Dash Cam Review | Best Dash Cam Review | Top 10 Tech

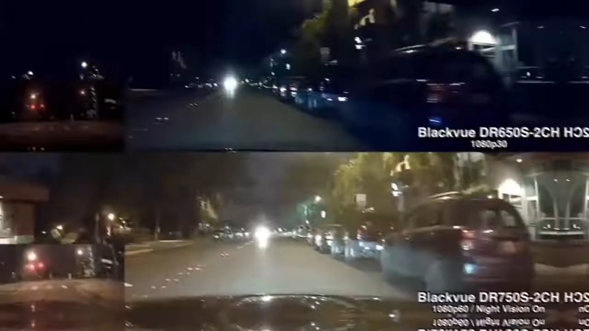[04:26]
No it's not 4k but with its dual 1080p cameras both
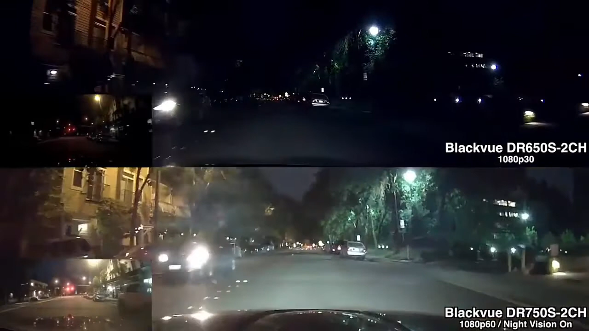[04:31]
using the Sony Starbus image sensor it's more than capable of capturing high quality videos both day and night.
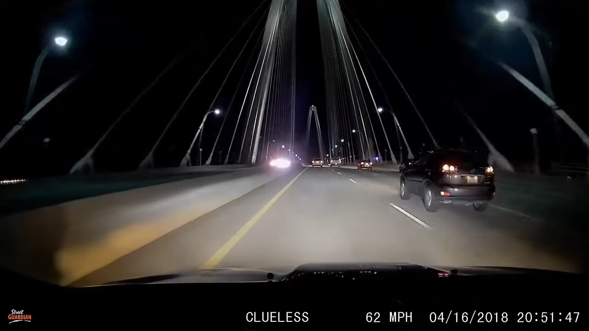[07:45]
Both cameras use the Sony Exmor R image sensors which are known for their higher end quality night vision clarity and crisp daytime video.
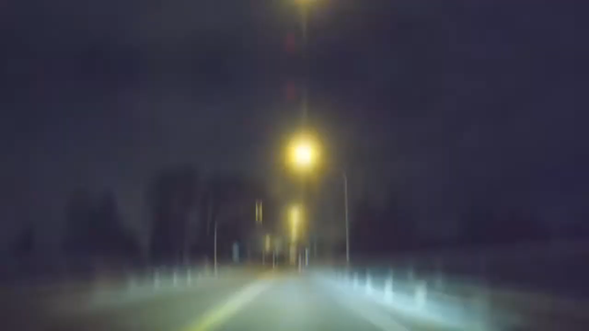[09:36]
sensor and a 140 degree lens angle. You can also make setting changes directly on the dash cam using the 2-inch LCD display on the back.